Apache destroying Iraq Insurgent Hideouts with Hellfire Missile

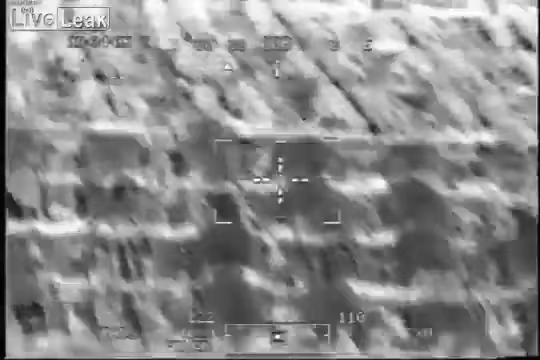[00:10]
all fires from the attack aviation at that building. They are marking that building with green 203 smoke.
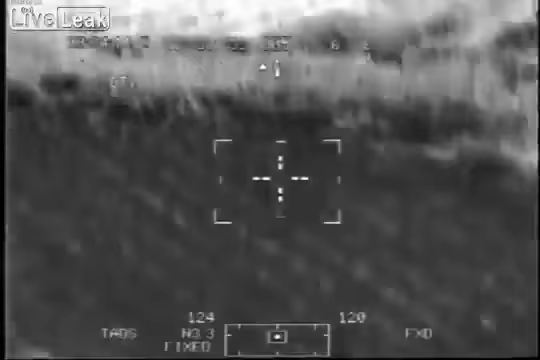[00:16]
At that, a grid I gave you. Over. Attack 13 radio. At radio, attack 136. Out here on the ground. Over.
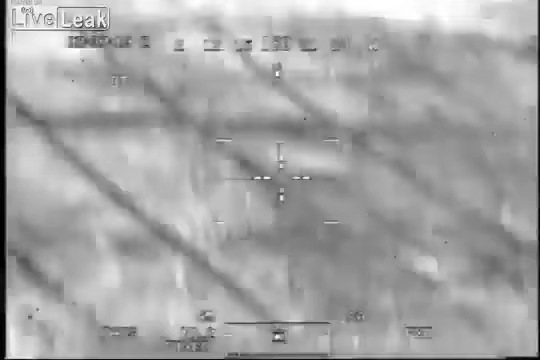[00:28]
Okay, I got orange smoke. This is Mohawk 52.
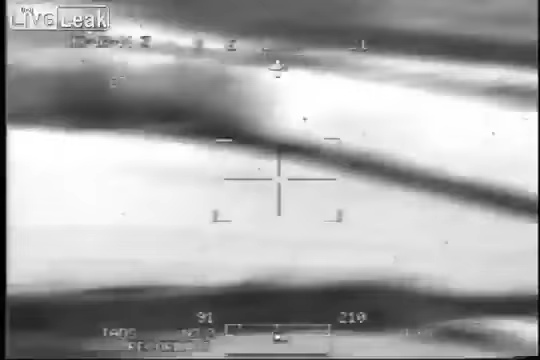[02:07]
Hey, roger that. Roger on.
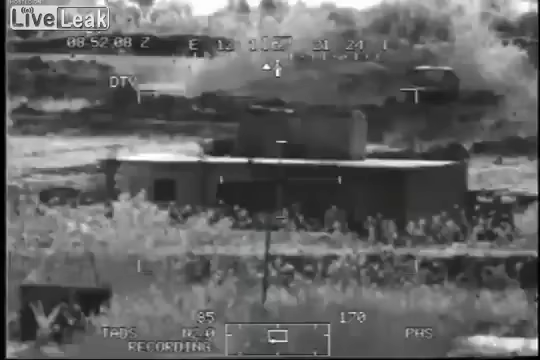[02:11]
Put the Hellfire right there. Come to the right. Come down just a hair. Okay, so number one eight will be engaged in the first half. Squash Missile. Begun six zero radio.
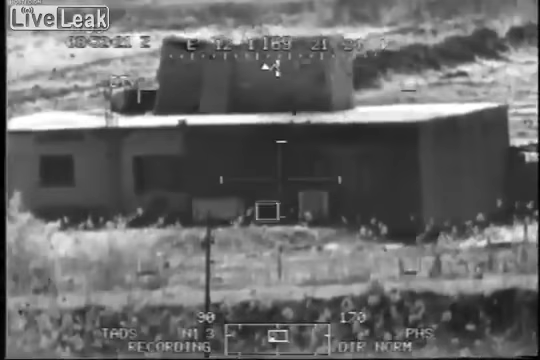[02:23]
Please. Begun six zero radio. Fire. Begun six zero radio. Can you get guard jacks with you?